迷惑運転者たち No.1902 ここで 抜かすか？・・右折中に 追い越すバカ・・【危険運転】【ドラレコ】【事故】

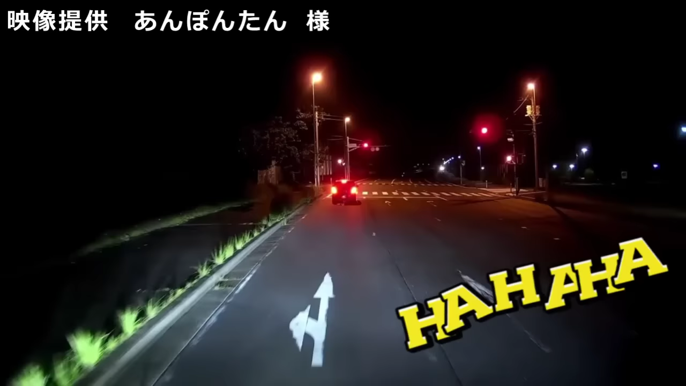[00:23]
ははははは。アホなやっちゃな。横断者がいたらどうすんだ。